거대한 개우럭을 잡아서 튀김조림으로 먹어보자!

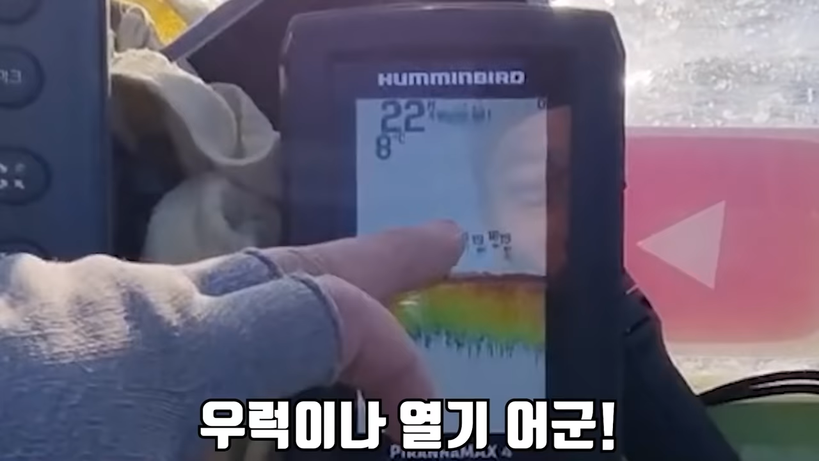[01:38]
바닥으로 그냥 아 내려가라 아니 아니 너무 잡지마 왜 잡지마 오 온다 온다 온다 이런 건 이제 우럭이나 열기어군
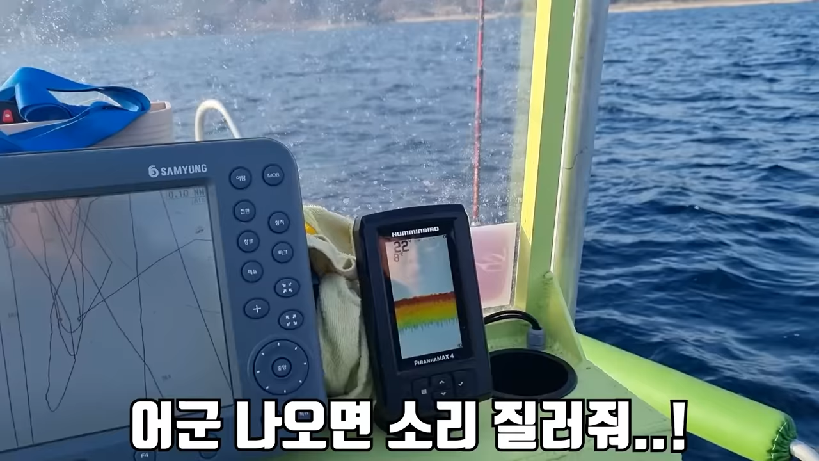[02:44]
어근 나오면 소리 질러줘 왜 구랄 쇼파이트 왔어요 형님? 네 입질을 하는 거 쇼파이트라고 하죠? 그렇죠 물거기가 바닥층에 붙어있다 보니까 위에서 유형을 하는 메탈을
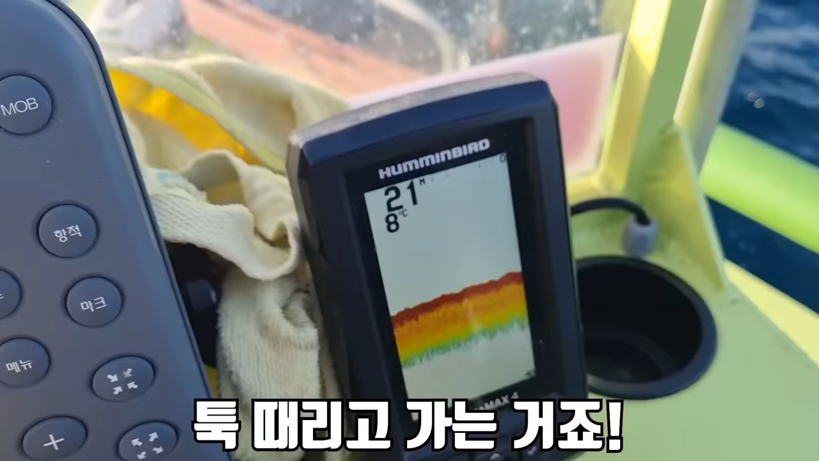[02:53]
On screen: water 8°C
툭 때리는 거죠 안반 속에 숨어있다가
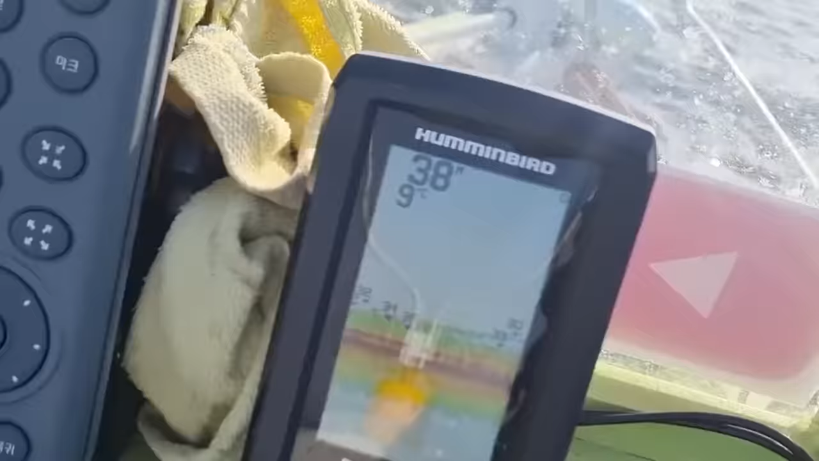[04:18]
On screen: water 9°C
으어어어어어어어어어어어어어어어어어어어어어어어어어어어어어어어어어어어어어어어어어어어어어어어어어어얽 그럼 퇴치해야지 아니 그런 착한 회사 여기서 만약 보거 형 잡으면 나 낚시 접는다 인정해라 아 뭐야 너무 유리한 상황이네요 어금이 깔려있네 빨리다 빨리 걸렸어? 아 시대만원 살려 살려 빠진 거 같은데?